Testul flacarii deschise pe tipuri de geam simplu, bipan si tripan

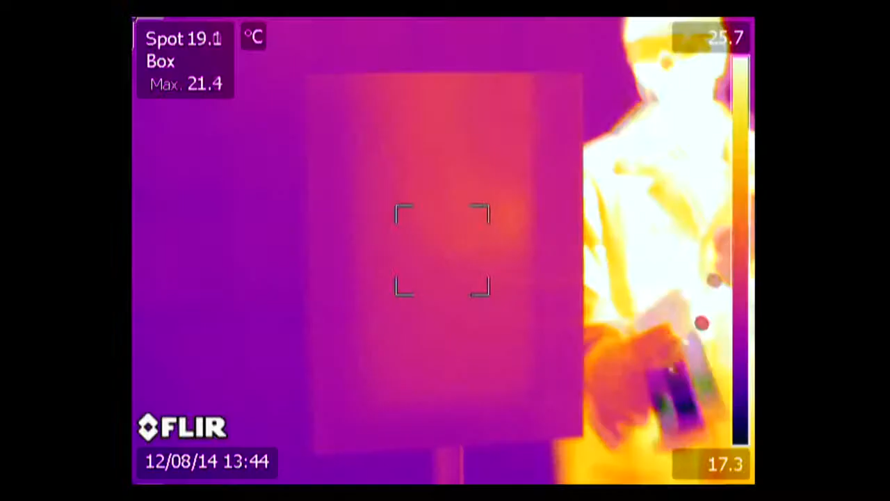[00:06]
On screen: spot 19.1°C, max 21.4°C, scale top 25.7°C, scale bottom 17.3°C
This is a single pane of glass.
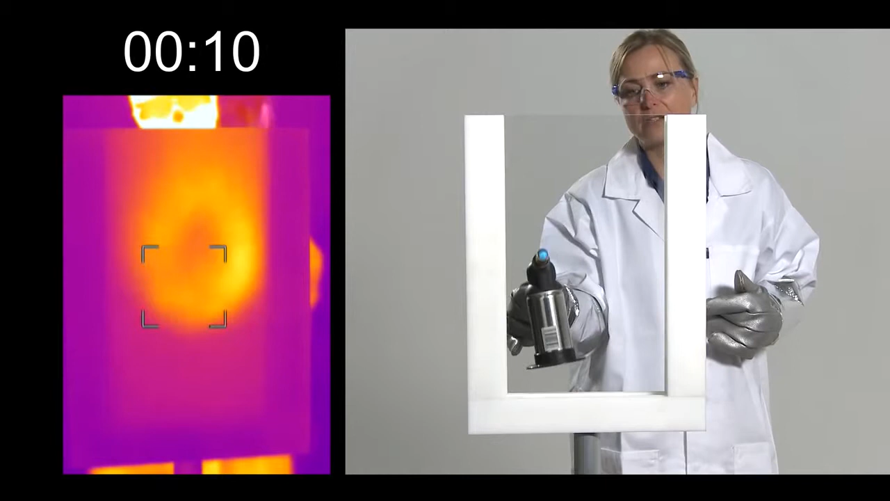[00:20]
from me heating it with this blowtorch. I put the blowtorch down and turn it around, that's how much we were heating the window.
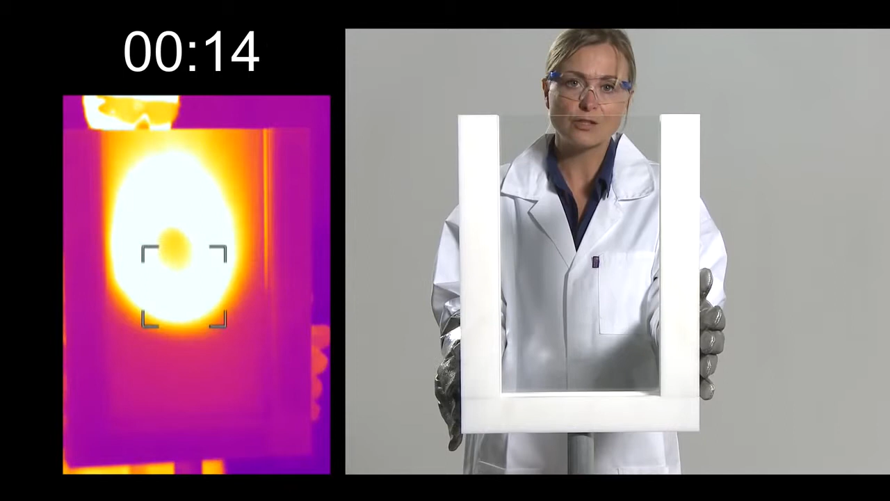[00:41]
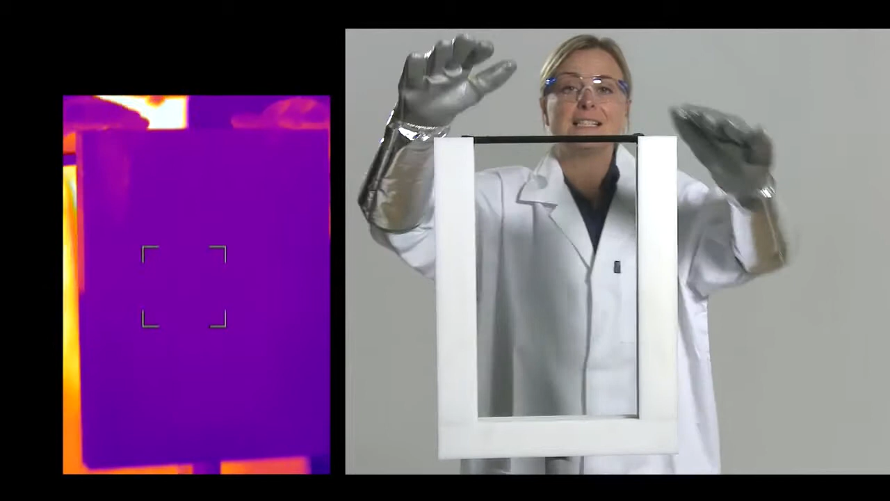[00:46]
So this is a standard double glazed unit with a gas filled cavity.
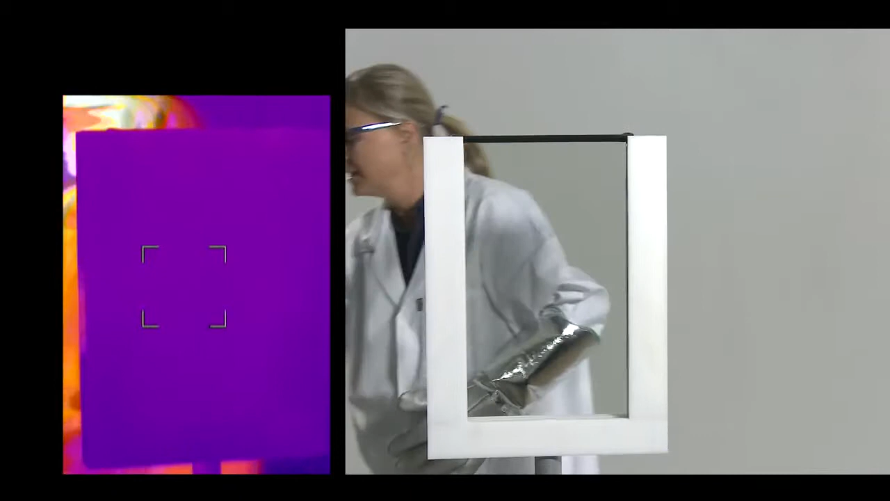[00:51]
So if I take the blowtorch
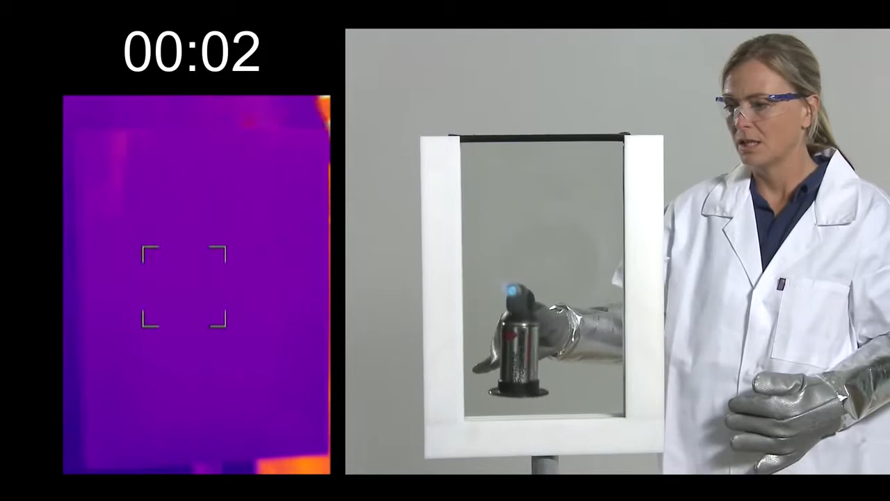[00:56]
and start to heat this in exactly the same way, then what we would expect is for it to take a lot longer for the heat to get to the other side of the window.
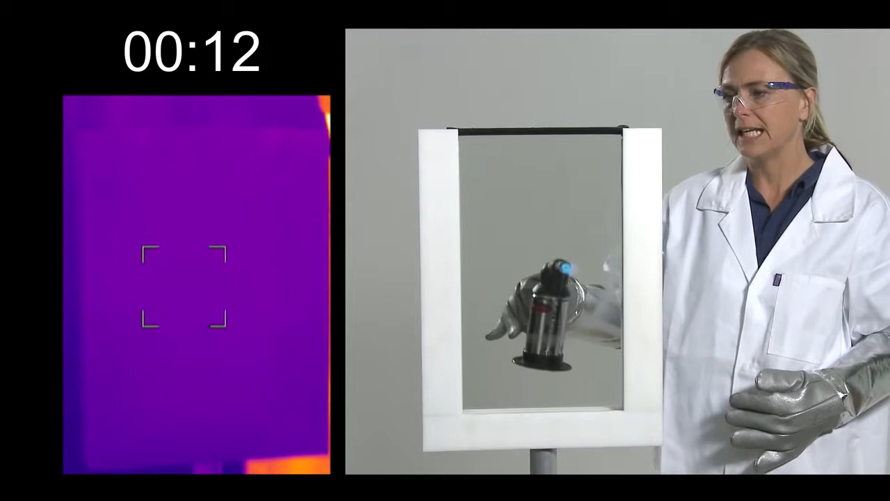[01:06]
So remember, I'm inside the house. Already I can tell that we'd heated
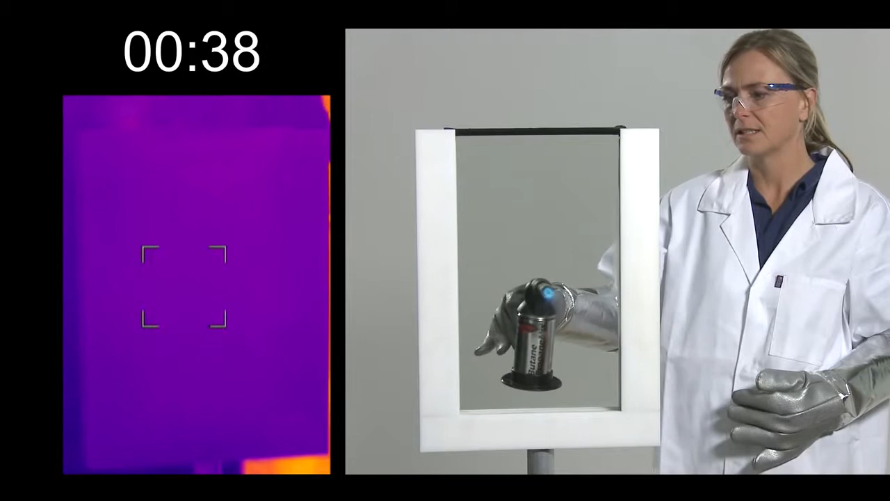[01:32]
that single pane of glass right the way through by this point.
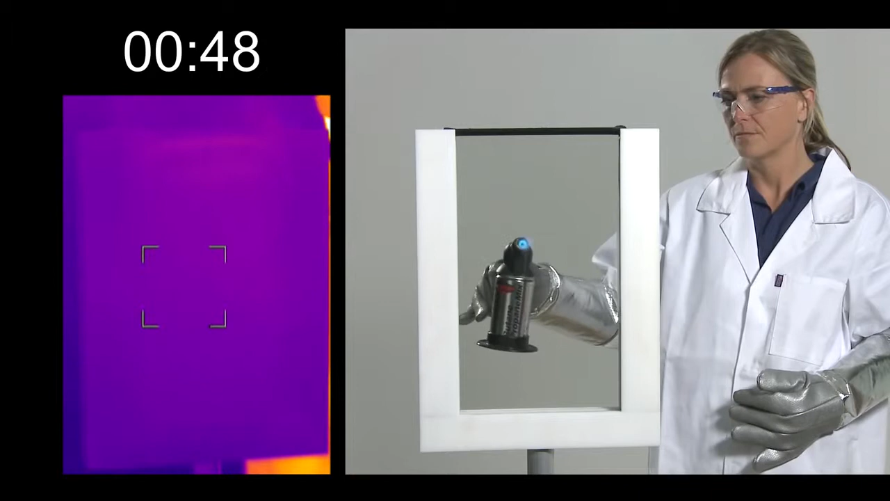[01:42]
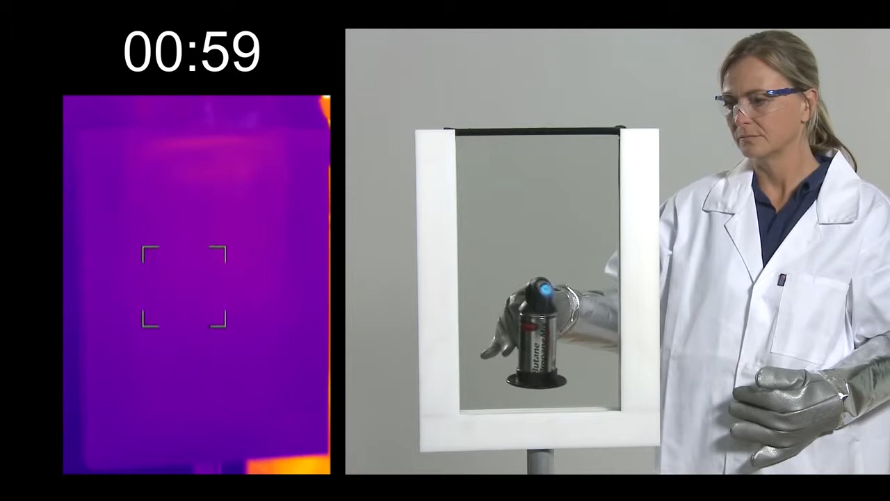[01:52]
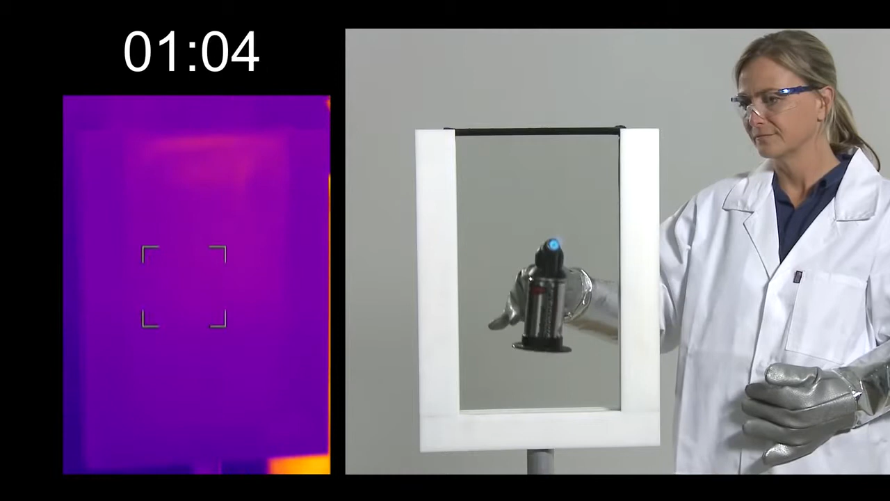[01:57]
It really is taking a lot longer.
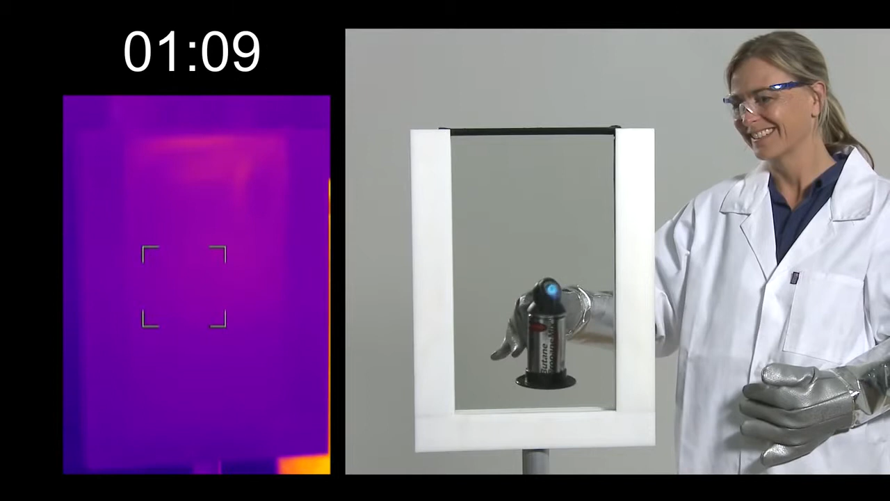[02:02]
And there you go.
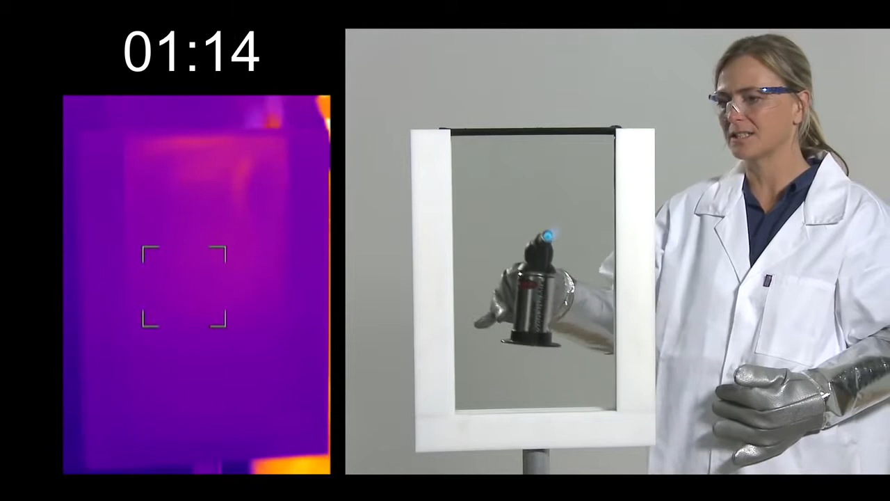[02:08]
You can just see the other side of the window is now showing that heat.